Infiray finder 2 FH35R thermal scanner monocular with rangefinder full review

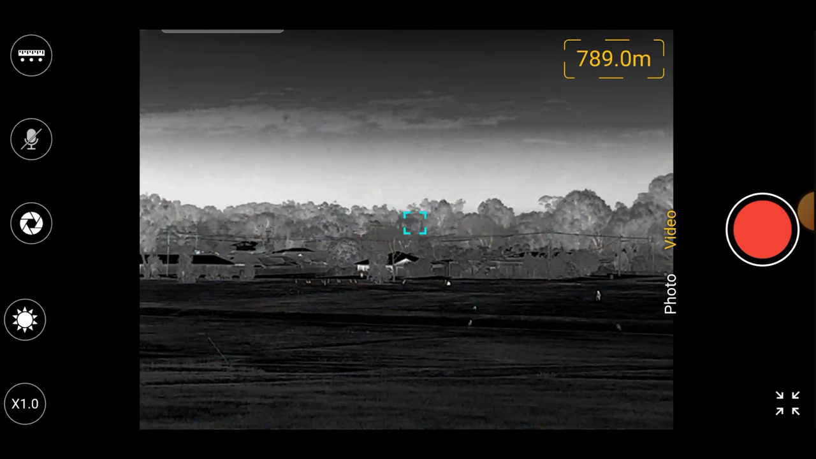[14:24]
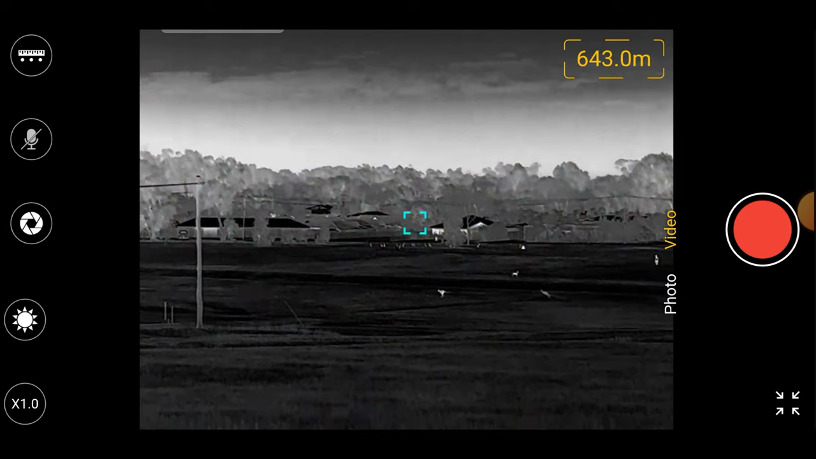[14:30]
I think when they give you that 800 meters, that's it's accurate within plus or minus 1 meter at out to 800 meters.
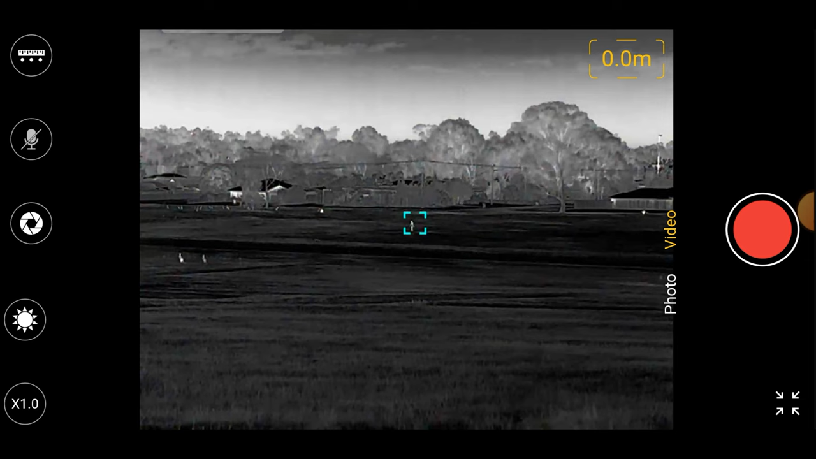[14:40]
After that, maybe it's not quite as accurate, but as you can see, it's having no problem finding ranges. Also, obviously,
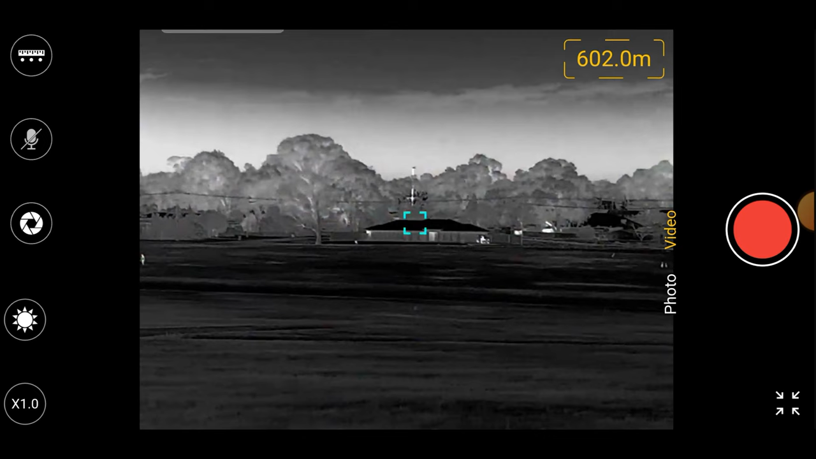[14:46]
actually let's this way now because there's probably more out there.
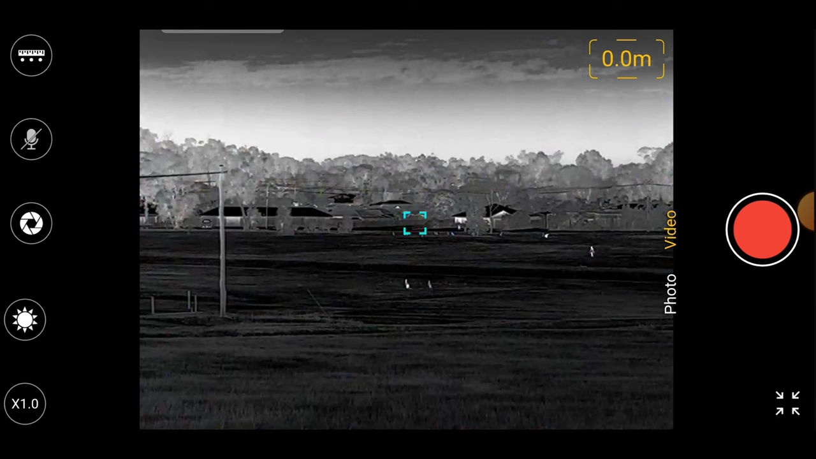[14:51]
Okay, now obviously down the bottom left hand corner, we've also got down here, we've got the zoom, so we can just slide that along in the app. It's 1.5, you can see that dog quite clearly there.
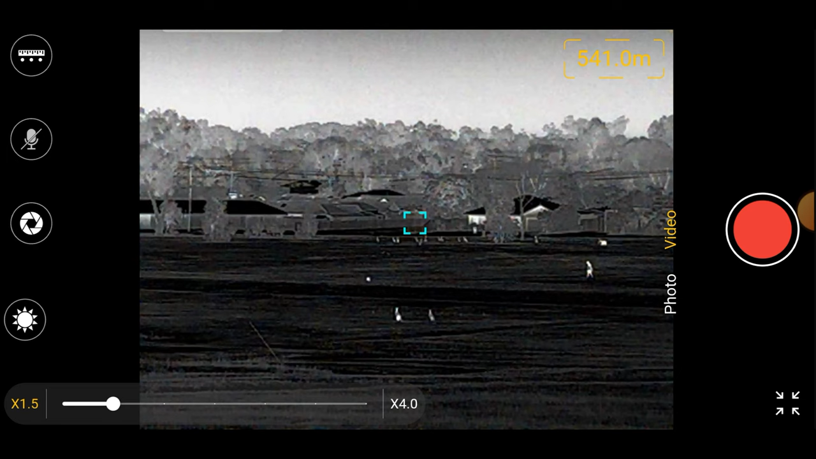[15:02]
Let's go to 2, you can see the person and the dog. 2.5, you can still see, you can actually see there.
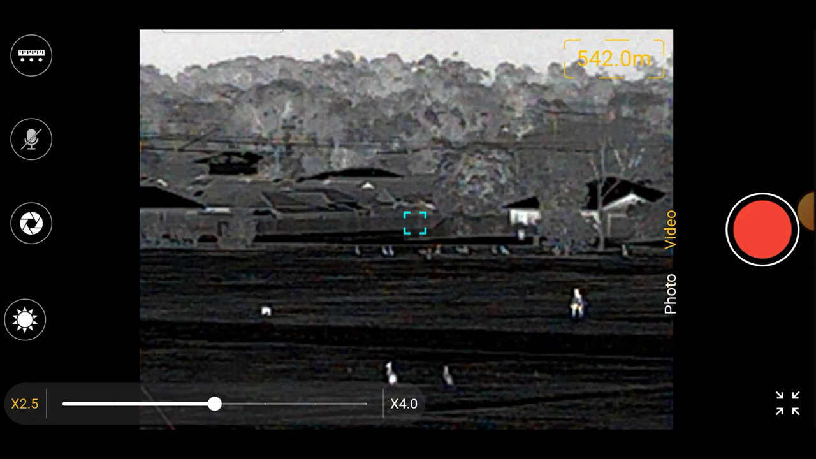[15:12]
I've sort of found up to about 3 times magnification is good. After that, I don't really see much more detail, but those distances there, that's out at sort of, you know, over 300 meters.
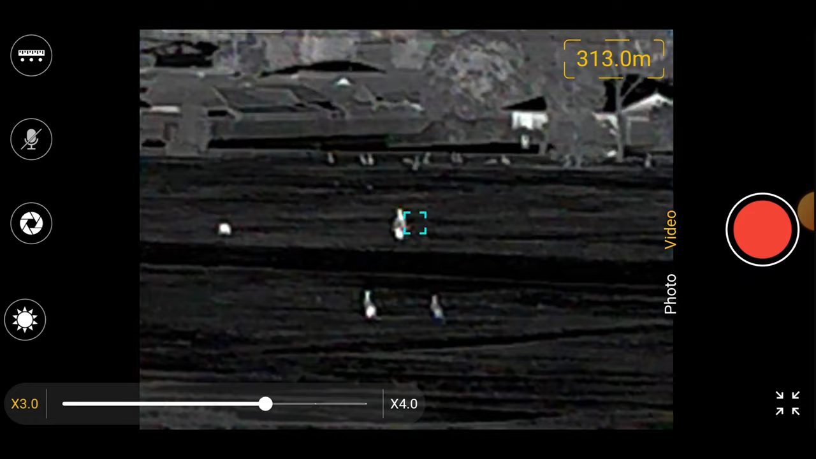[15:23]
There's a person quite clearly, and there's his dog, which you can see his legs,
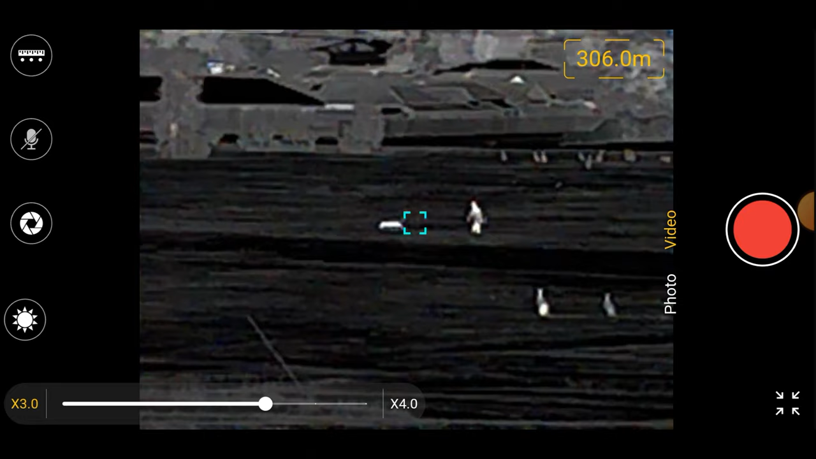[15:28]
tail, with 3 times zoom at over 300 meters.
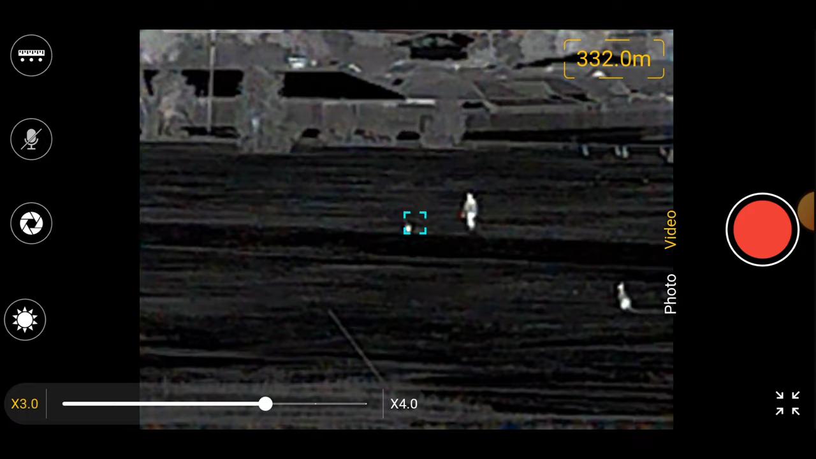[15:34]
So that gives you a good idea. Let's wind that zoom back of what this unit's capable of.
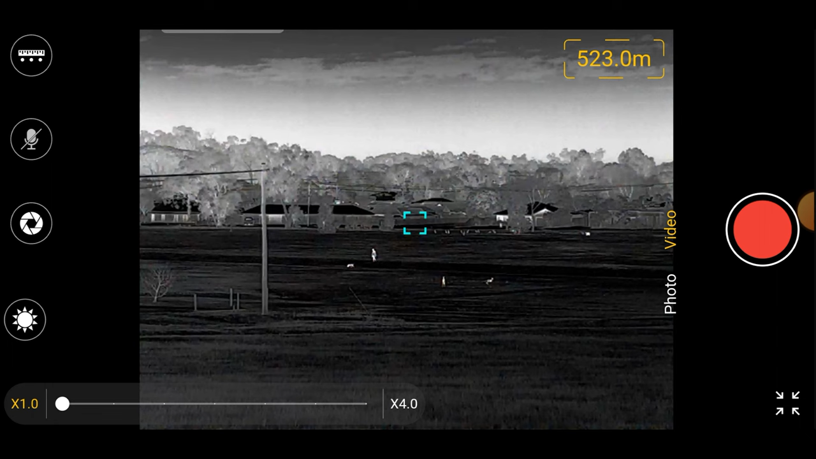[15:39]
And now that it's all in the app is quite good, because you used to have to put a HDMI cable.
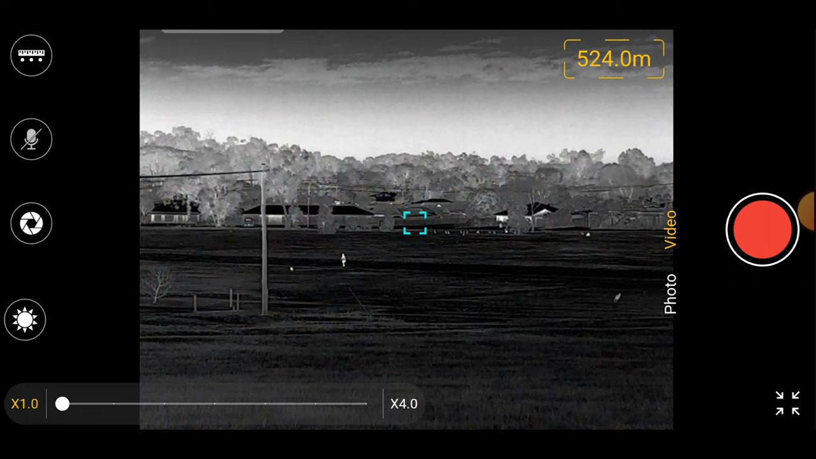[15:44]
With this in the app, it's showing, as I said, you can turn your rangefinder on and off, you can change your color palette, you can change the zoom, you can stop and start recording. This is a big difference, and compared to the other models I've used that go to the app. And the other thing it is, the app, even on my old tablet, I got like a Samsung Galaxy Tab A from 2016, 2017, the lag is very minimal.
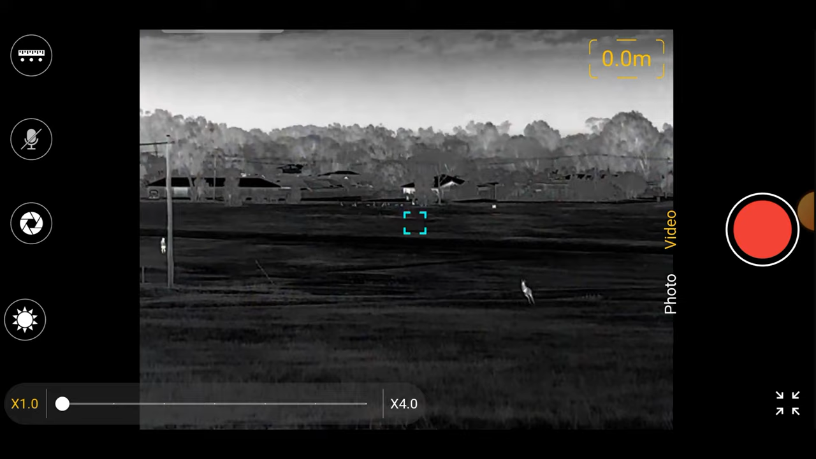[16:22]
You move it and it's within a quarter of a second, the screen moves. So yeah, the lag's hardly worth mentioning, but and obviously it's focusable. But as you can see, put that rangefinder on,
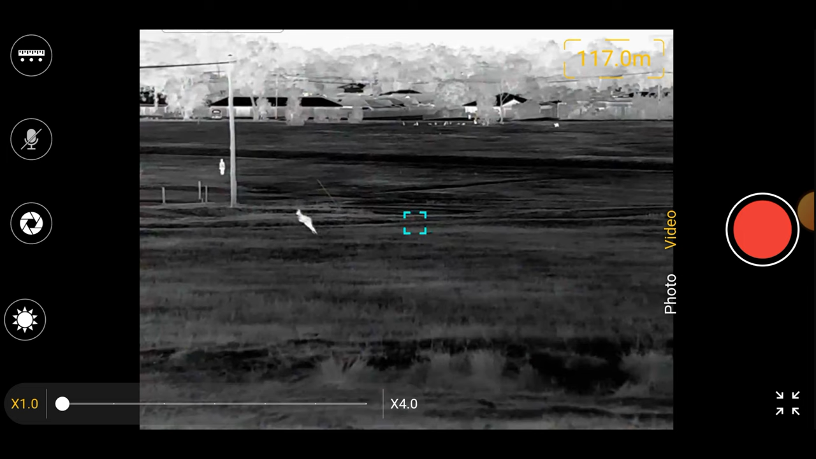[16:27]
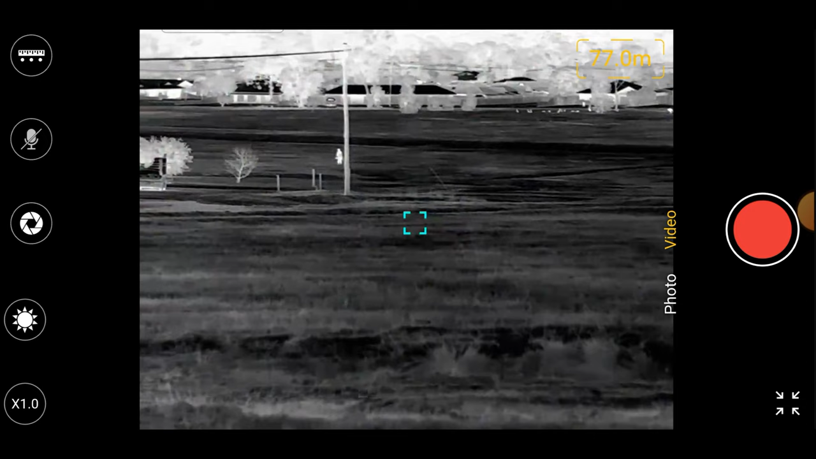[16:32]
it sort of, you know, things are clear at 70 meters.
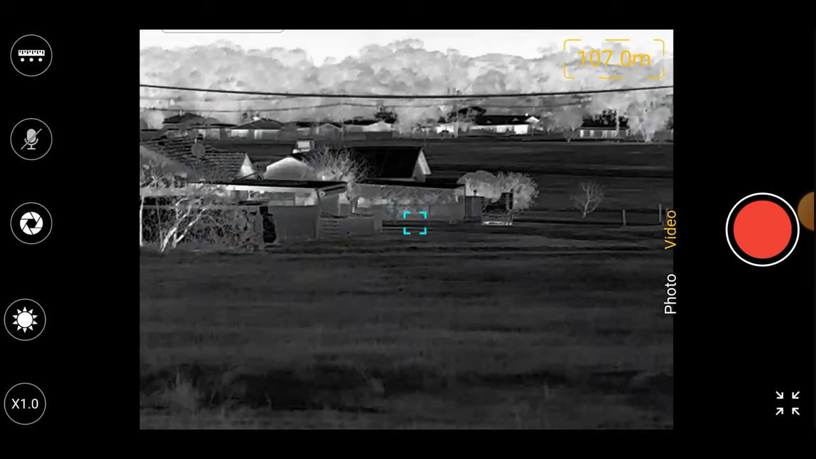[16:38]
Those houses over there at 150 meters, everything's in focus right out to over sort of 500 meters.
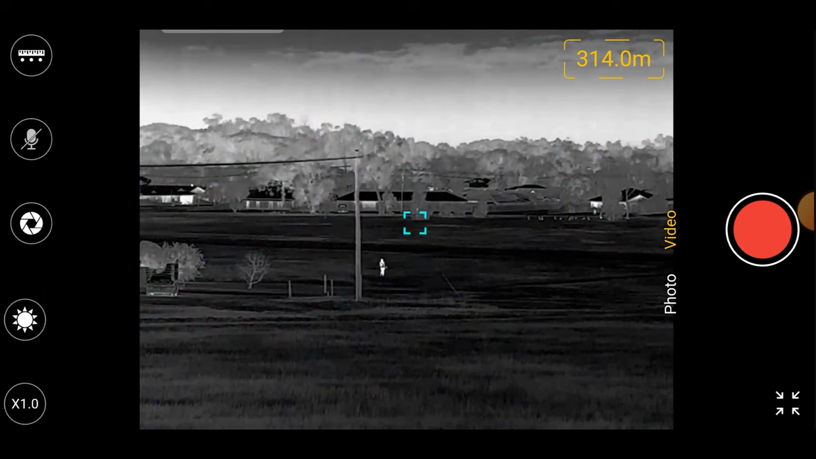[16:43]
So I'm not really having any dramas with the focus. If you've got to come something closer, you do have to focus it. But that is a good breakdown of the app, and it really shows off how much they've advanced the app with this unit and what it's capable of.
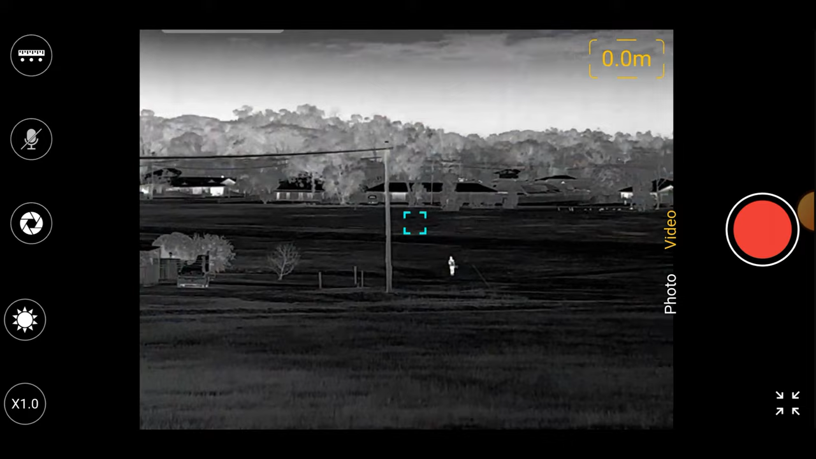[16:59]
As I said, I've been using this remote mounted to my tablet in the vehicle with me, and I've been really enjoying it. It's got great clarity through the app. Not as good as the eyepiece, but still very good. And as you're seeing in this recording, and the rangefinder function, everything displayed on the screen, and you can sort of start and stop recording.